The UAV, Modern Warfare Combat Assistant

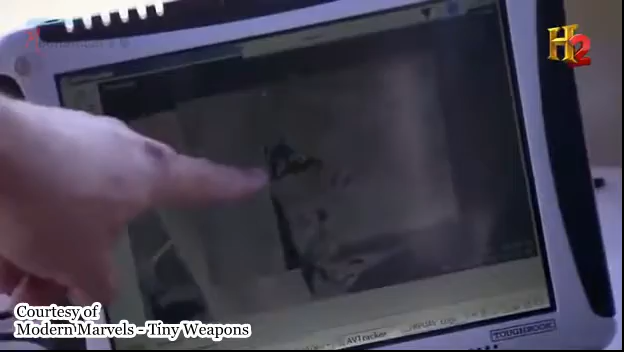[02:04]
And we can clearly see he has a weapon on the ground, he has a shovel in his hand, and he appears to be digging a hole.